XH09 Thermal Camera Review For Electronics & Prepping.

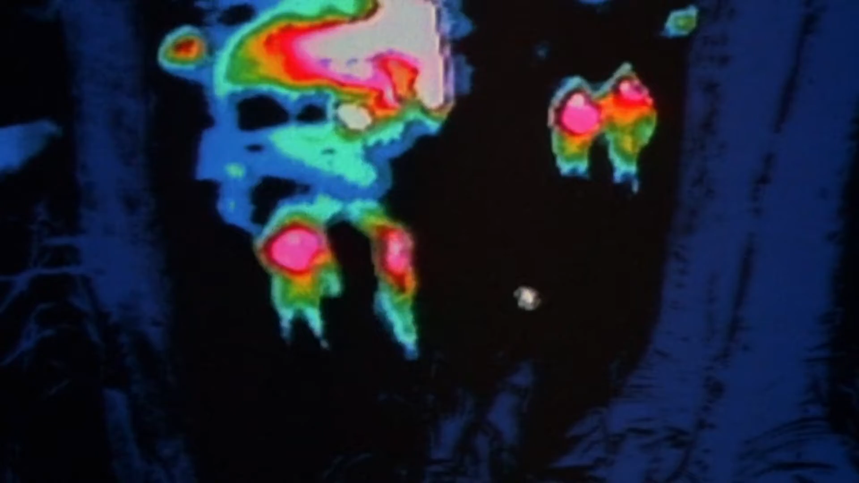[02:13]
how is this useful for electronics well of course to look at a circuit and see if components are overheating and that's a very big
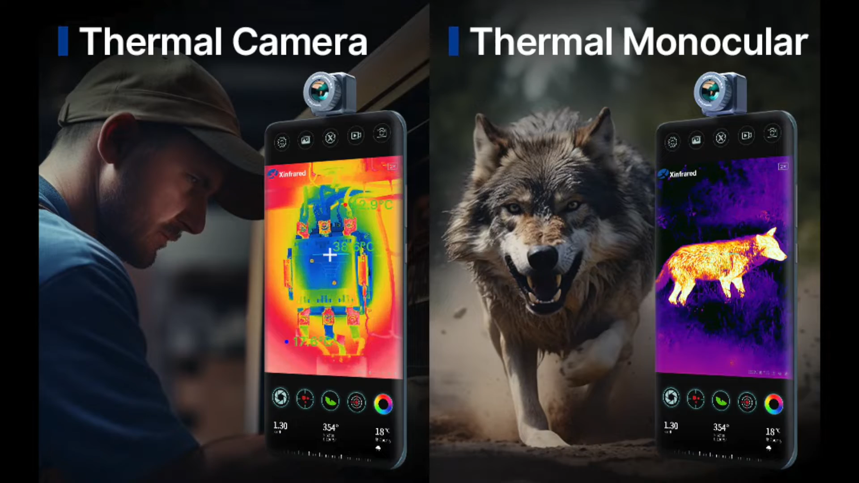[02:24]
clue as to what is wrong on a circuit board and that's it main use for electronics of course you could use it for mechanical things like you
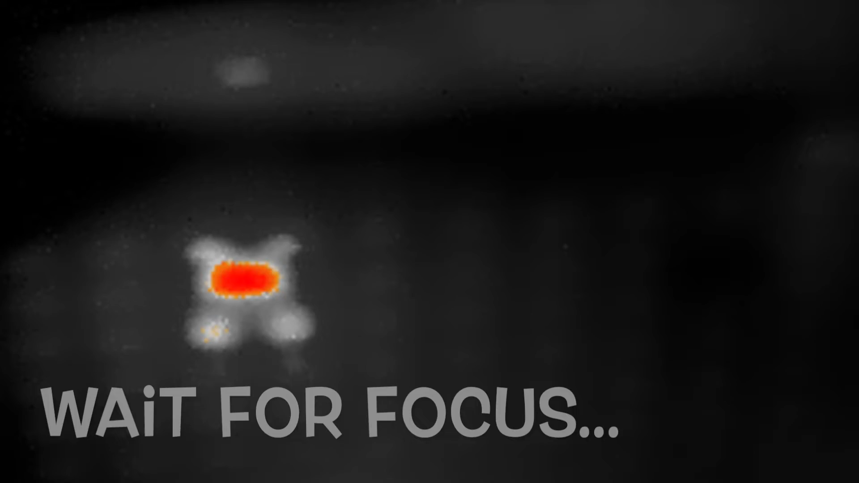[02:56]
of heat here you can change the way you see the image so here we can see also the Mac mini glowing and
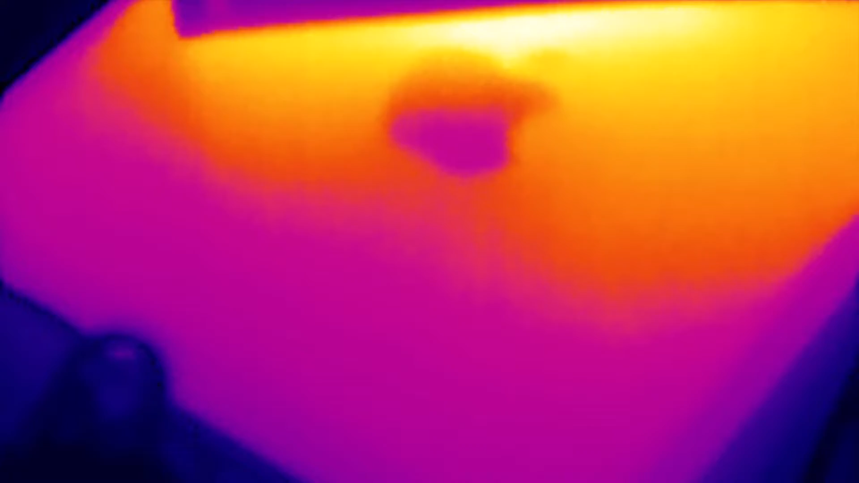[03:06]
of course this can work in perfectly in a perfectly dark room with absolutely
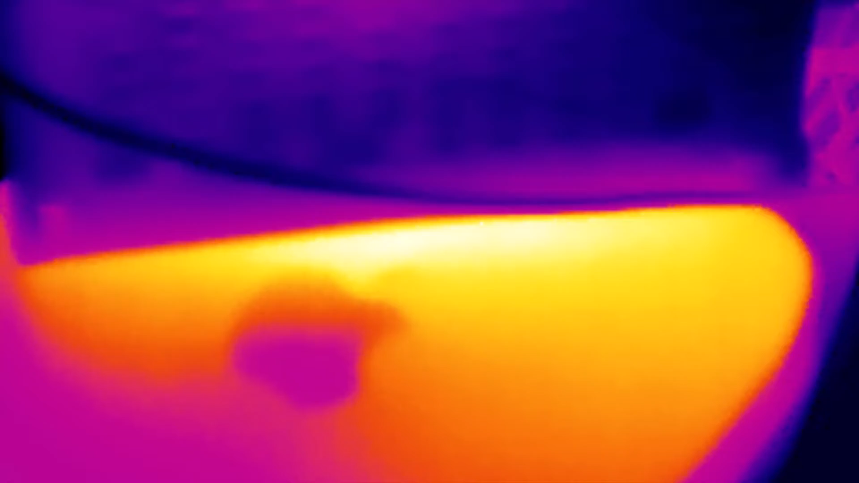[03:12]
no light it doesn't make any difference and now we can see the difference in temperature you have a white heart black heart
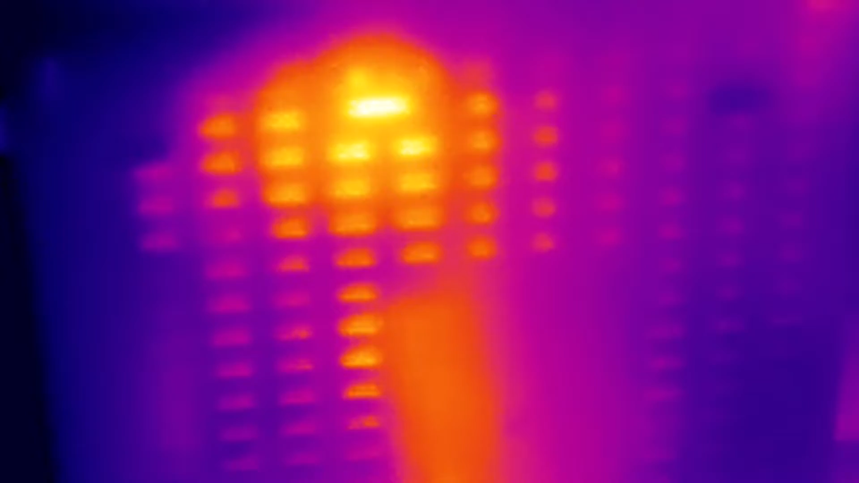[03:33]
and you have some kind of a night vision mode here but it really doesn't do much for me I really prefer this mode and of course I forgot
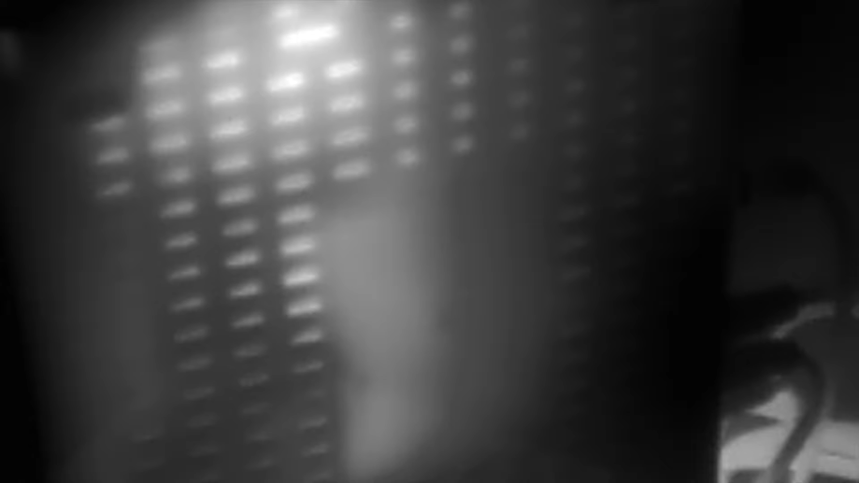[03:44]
to focus remember you can focus this so I can make
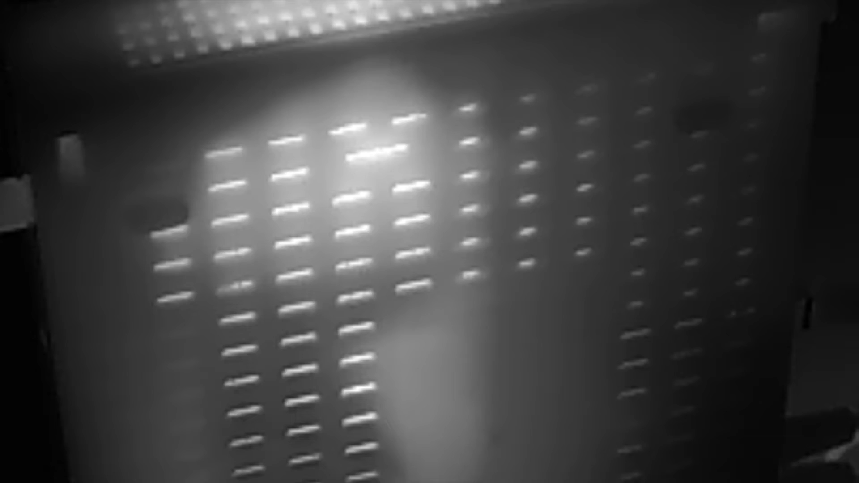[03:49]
it very sharp which you didn't see before here
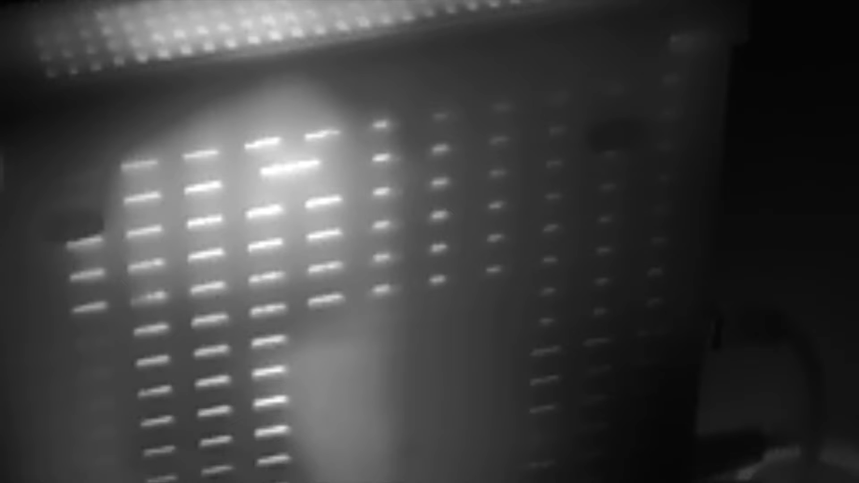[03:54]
we go now we're talking so the definition is pretty decent for
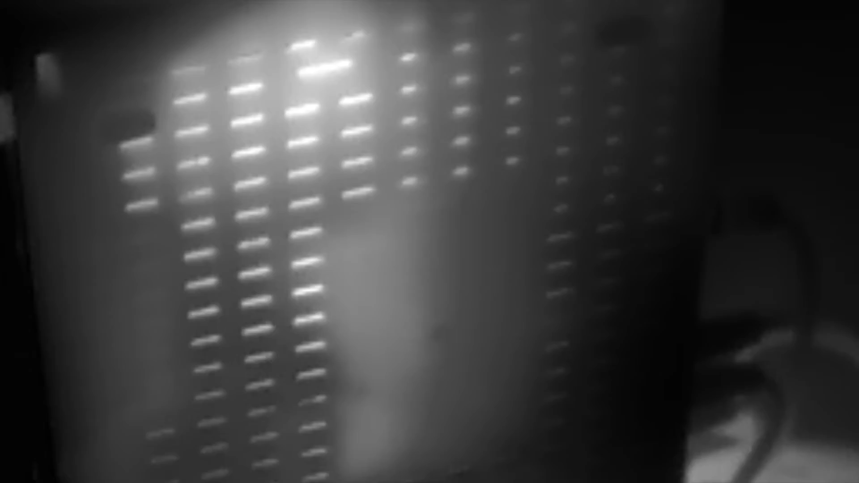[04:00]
the price here I'm in my parking garage and you can see that this car has been
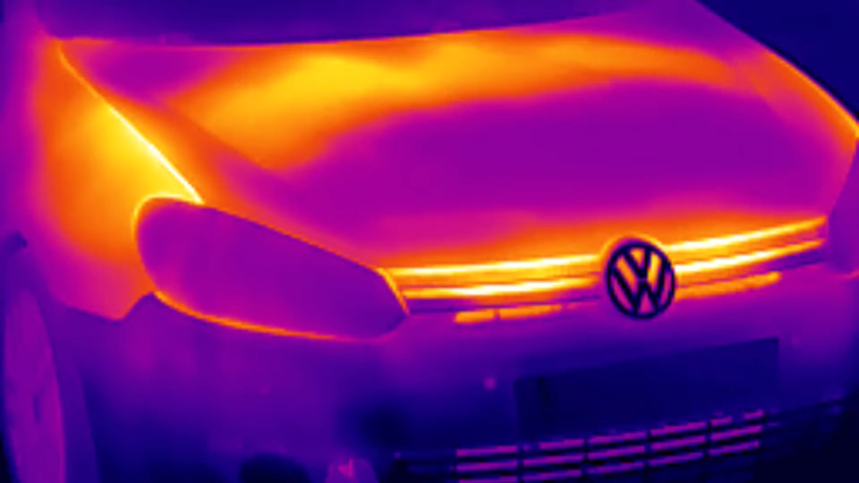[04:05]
used recently here on the rooftop of my supermarket and you see those people
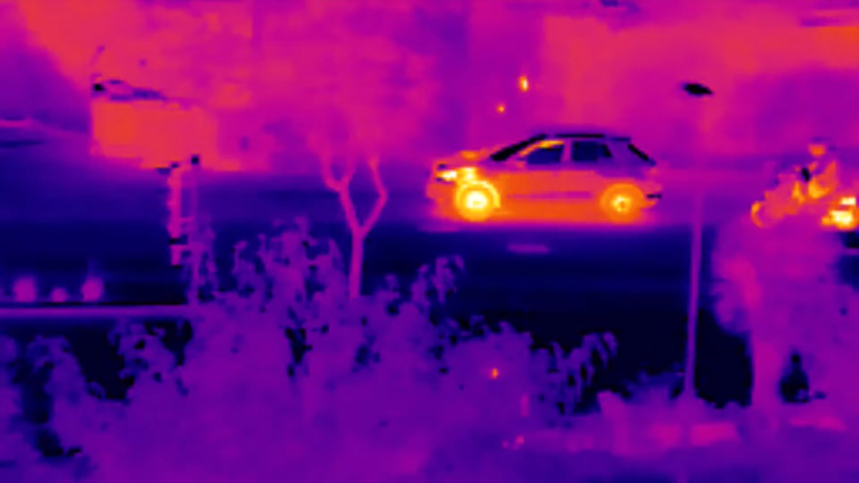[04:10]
walking there it's very visible you just can't miss them the
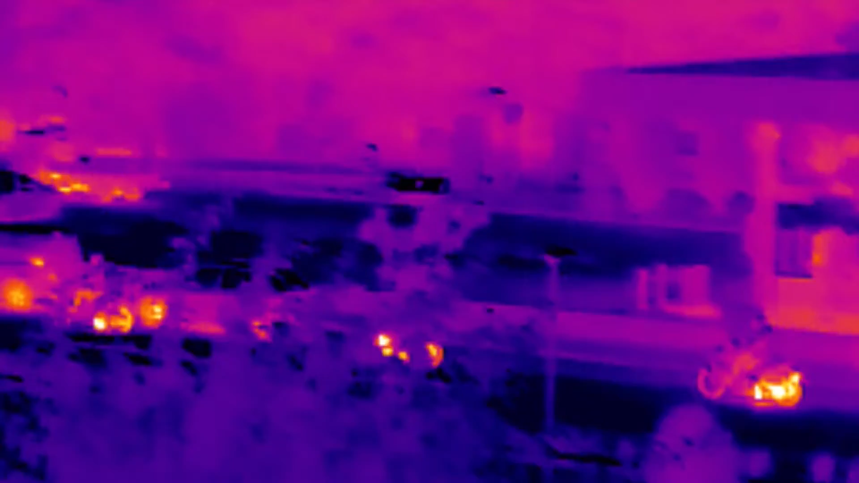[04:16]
motorcycles here same thing the engines are glowing people are walking probably about a hundred meters
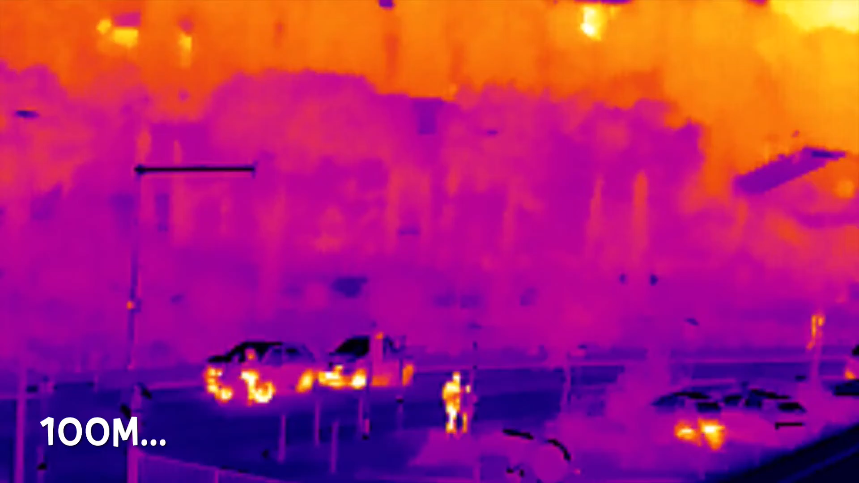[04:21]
away there so it's has a pretty good range for detection and now we see a bird flying over town amazing
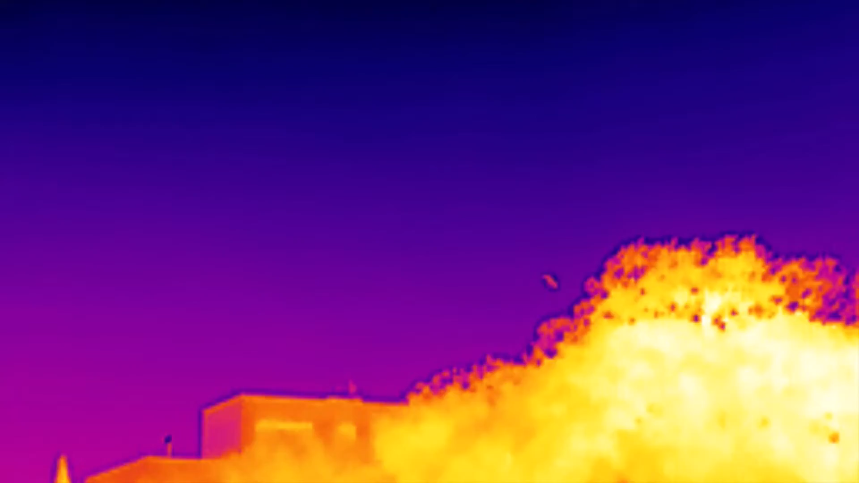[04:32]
another motor running that had run recently there someone walking
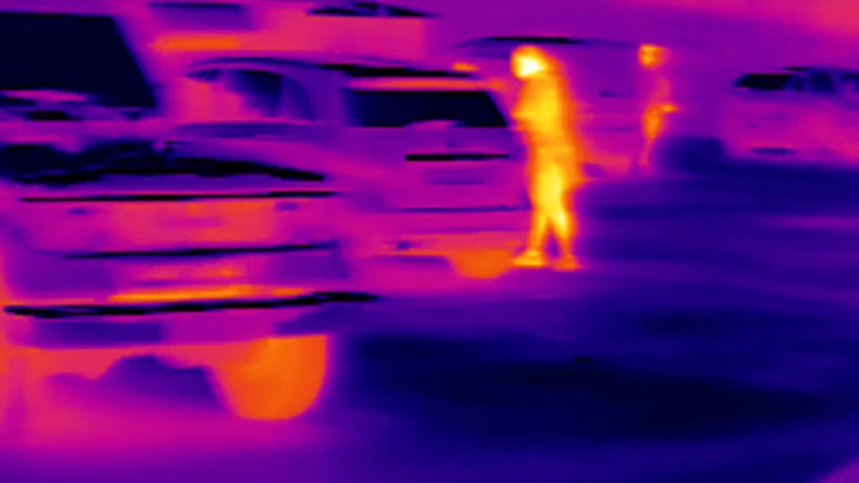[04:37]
my truck and a few people there so I will show you how sensitive this device can be
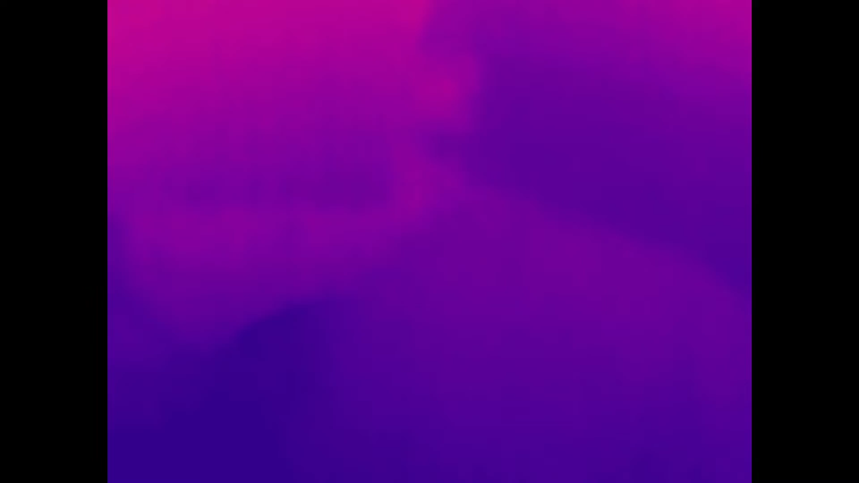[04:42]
this is a wall it's my bathroom wall it's style I'm going to put my hand on it one prairie doggy two prairie doggy three prairie doggies four prairie
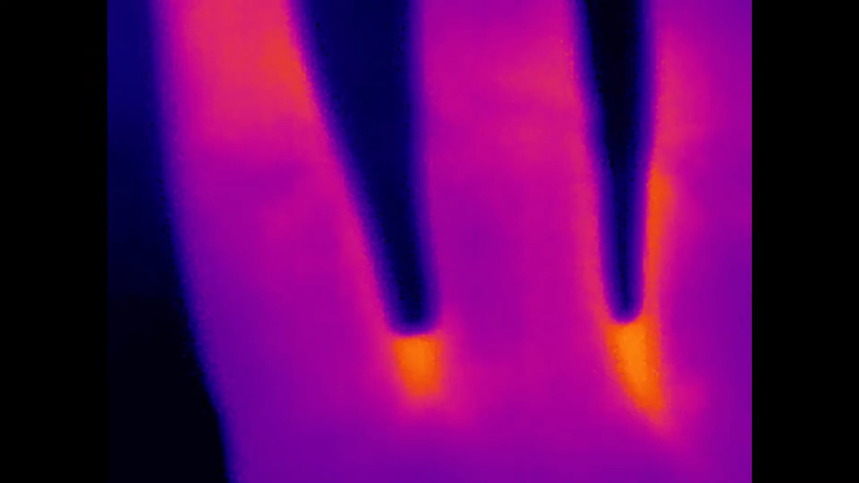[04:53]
doggies five prairie doggies and yep you can see the
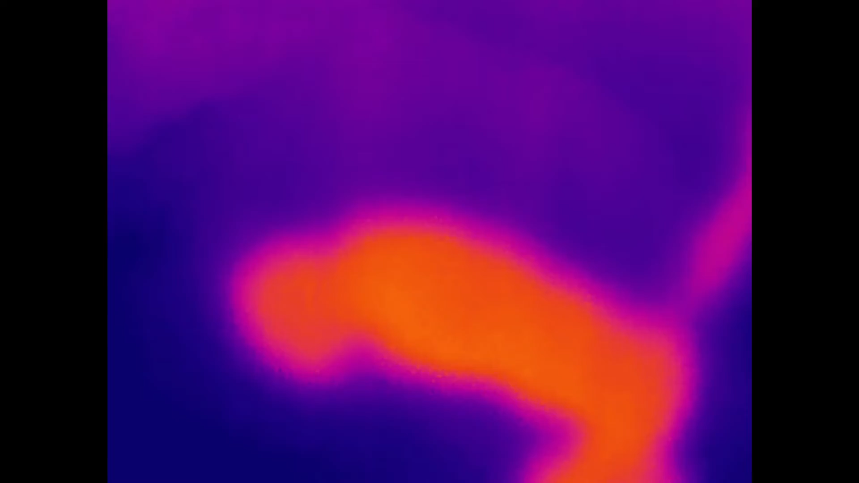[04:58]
residual heat of my hand here I will show you how I plug it